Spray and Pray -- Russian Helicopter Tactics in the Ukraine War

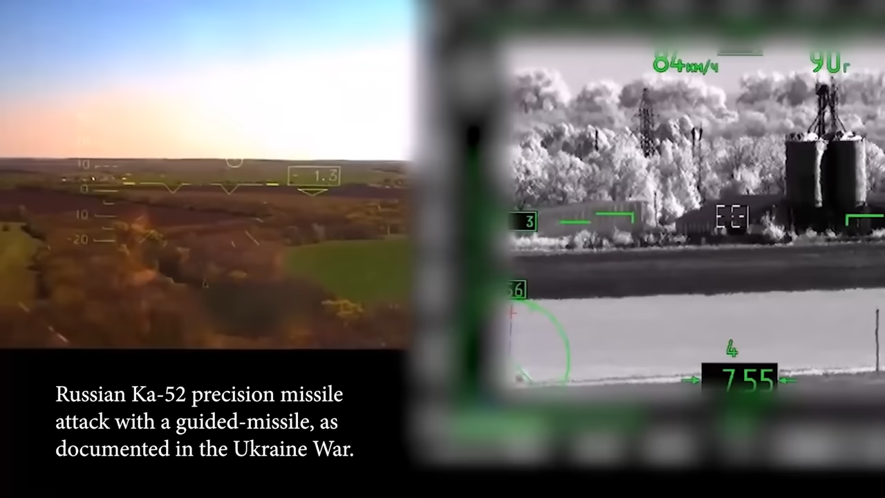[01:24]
guns and strafing passes, or carefully aimed salvos of unguided rockets that are fired directly at key targets. The pilot hovers or orbits just over the battlefield, identifies the target, designates it with a laser, and then launches a high-tech guided missile to make the kill.